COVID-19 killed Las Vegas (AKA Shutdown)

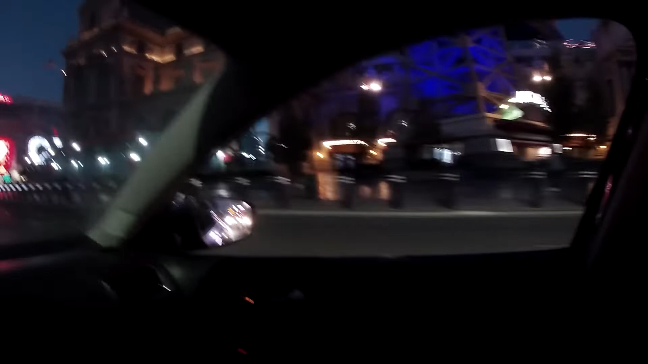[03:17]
nobody there a couple of guys there a couple people there that's about it okay let's
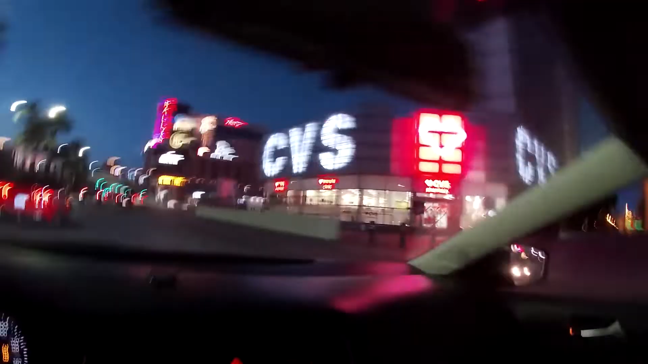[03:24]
flip around here and uh go back the other way so we can actually get out of here
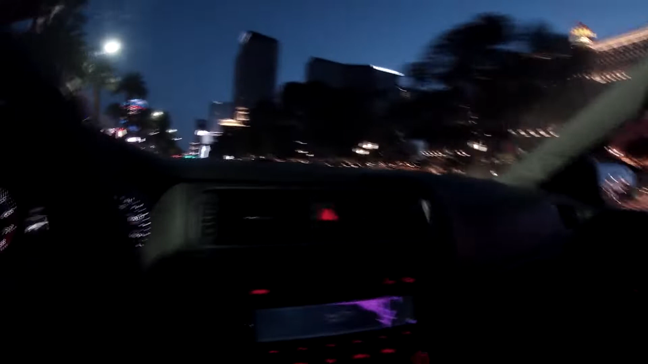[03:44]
here's the other side there's Benteagle Bay
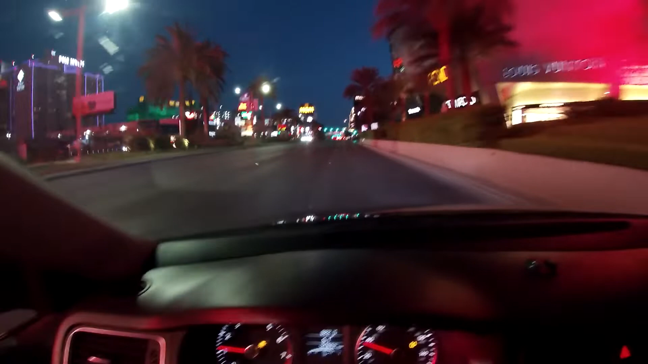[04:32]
all right the roads are empty too i've heard many people out
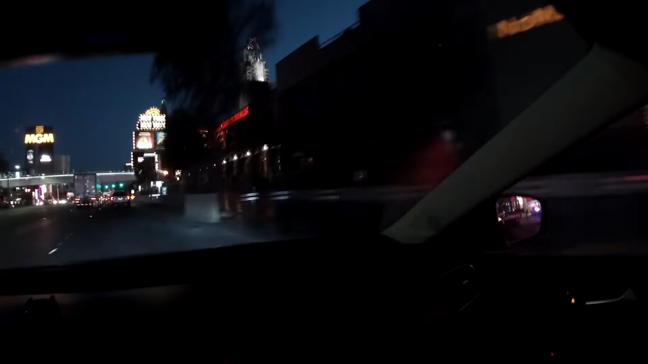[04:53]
it's just crazy right there it's just crazy right there all empty look at the bars it is empty empty which is pretty crazy